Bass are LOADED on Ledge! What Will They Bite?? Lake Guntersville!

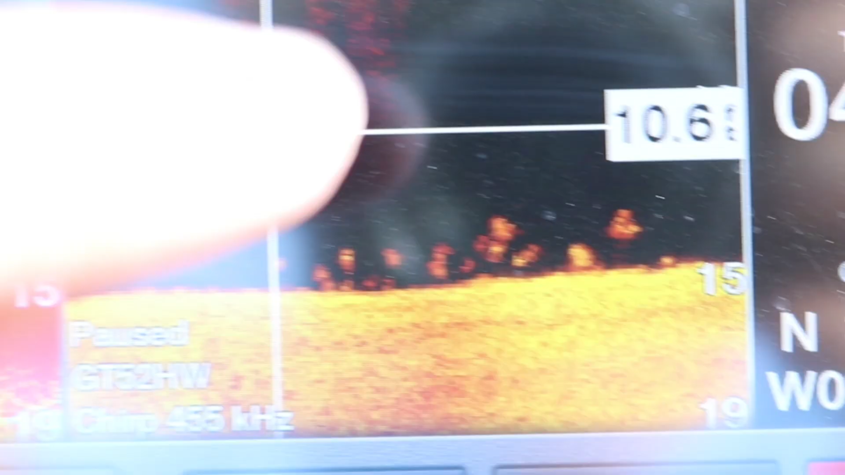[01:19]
all right guys so we just went over a ledge look at all those
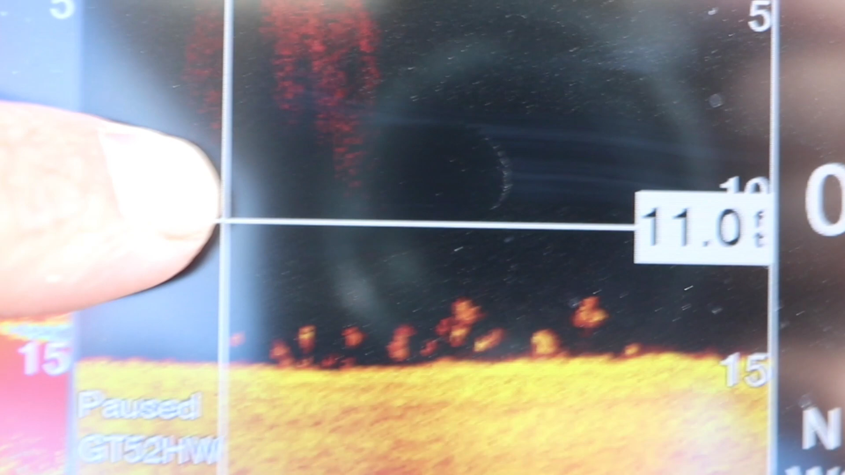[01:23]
bass down there tucked right next to the bottomless how you know their bass the the brighter colors and
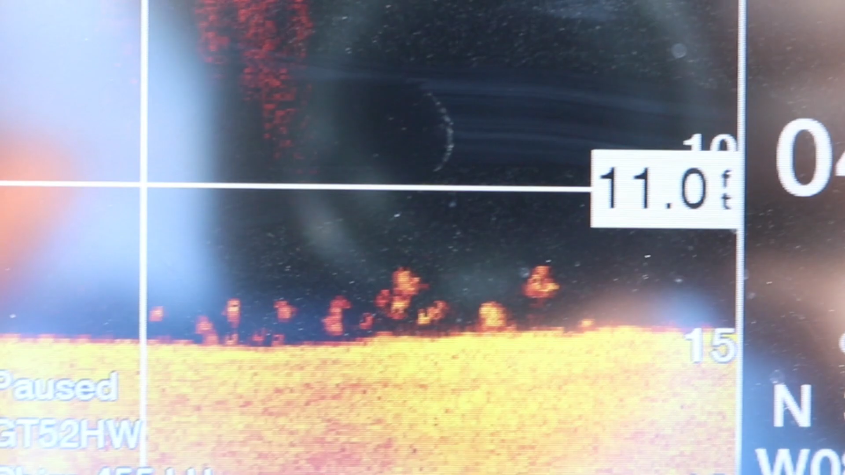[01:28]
rounder rounder markings those are all bass you might have a couple white bass mixed in
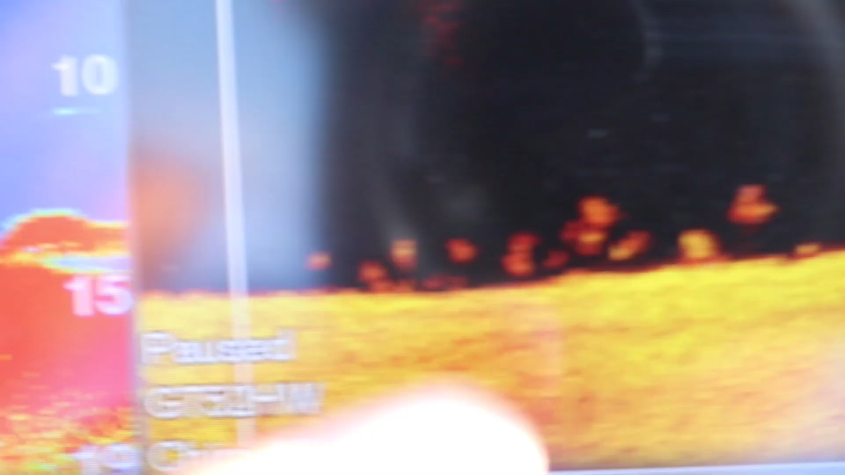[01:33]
we went
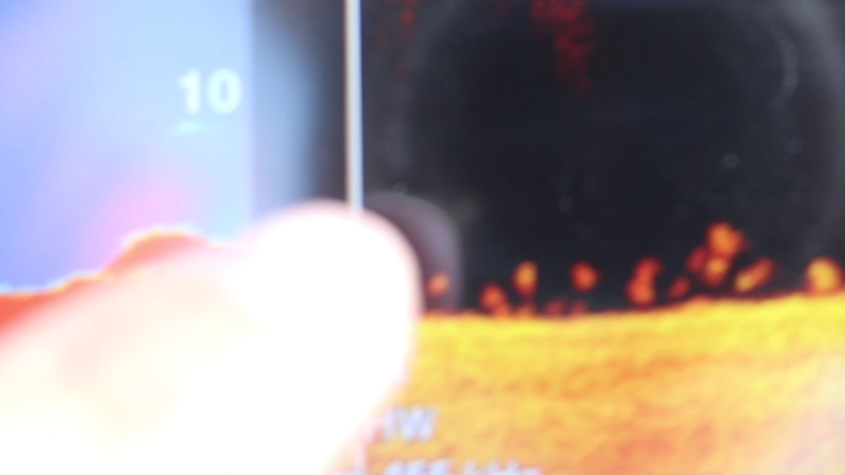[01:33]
over a couple different spots on this legend saw a bunch of white bass but we just hit the the tip of it and that's where
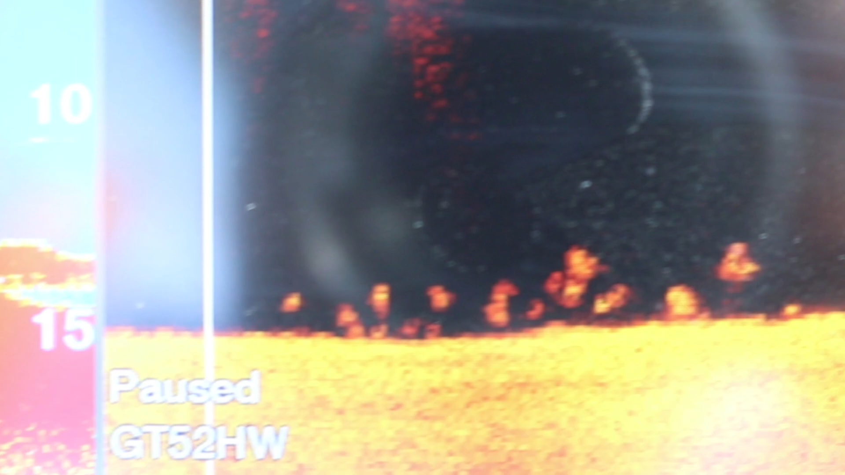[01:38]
all those largies are sitting yeah I want to bump it I know I don't